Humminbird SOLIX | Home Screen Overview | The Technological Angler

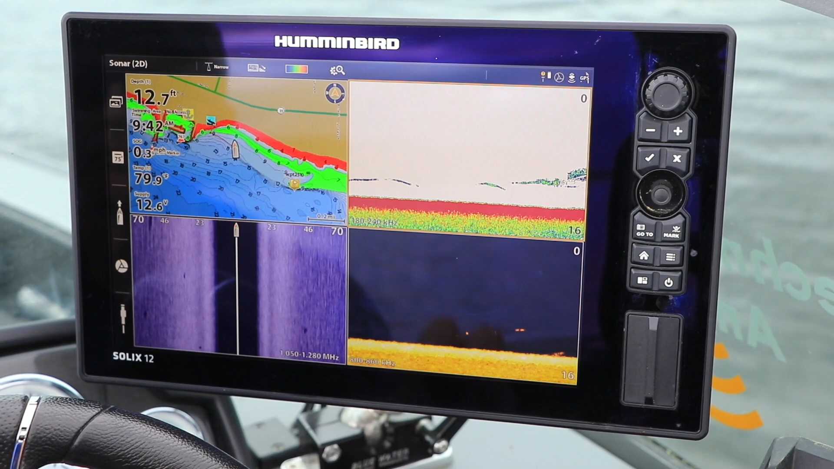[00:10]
On screen: depth 12.7 ft
Access the Home Screen from any view by using a two-finger swipe down on the display,
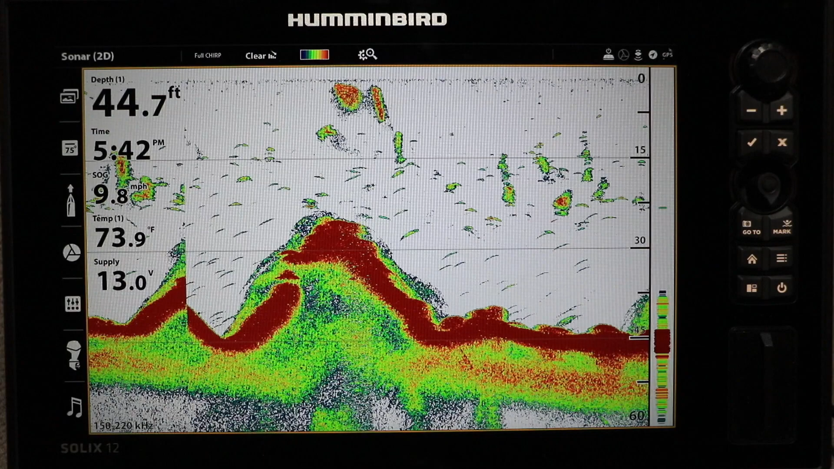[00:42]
On screen: depth 44.7 ft, water 73.9°F, speed 9.8 mph
Another quick way to access the Settings menu is to press the Menu key twice from any view.
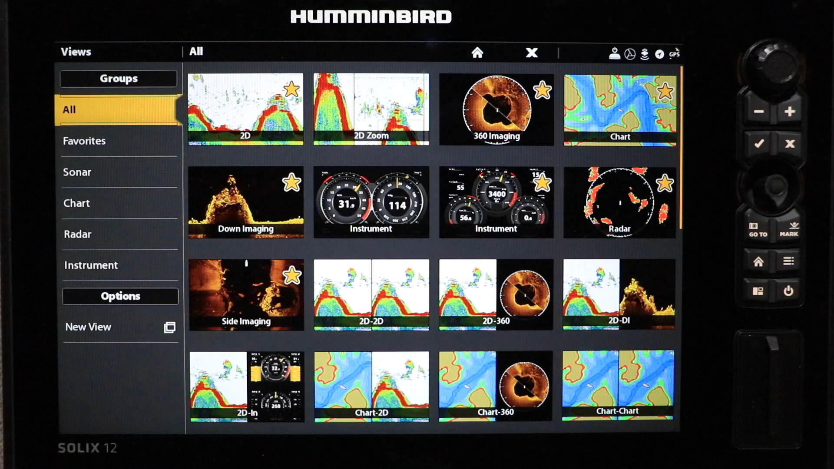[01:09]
like sonar, imaging, mapping, or even engine status.
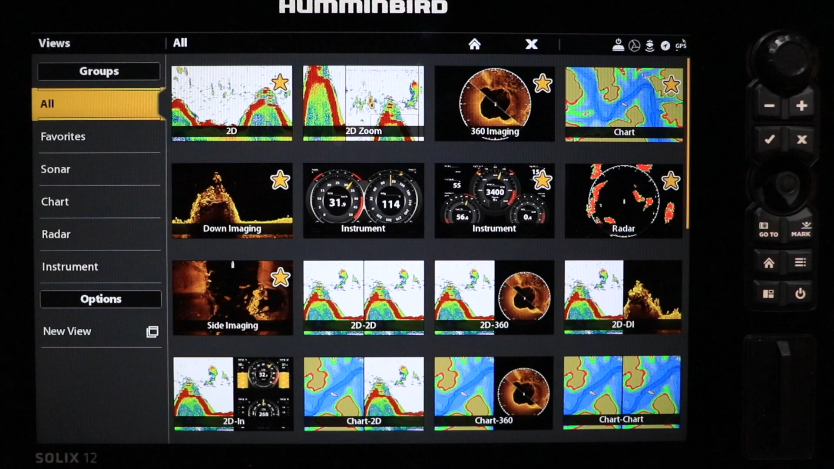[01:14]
Your current collection of favorite views is organized into the toolbar on the left side of the Home Screen.